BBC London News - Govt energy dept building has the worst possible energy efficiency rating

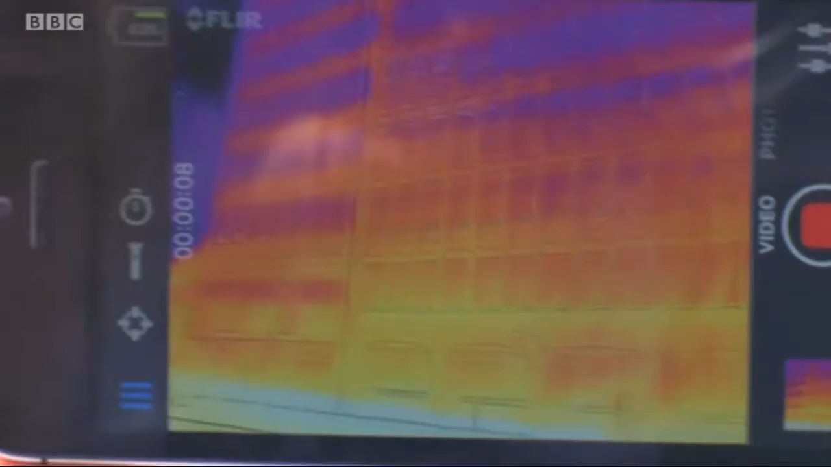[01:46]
But on a sunny day, it's hard to interpret this.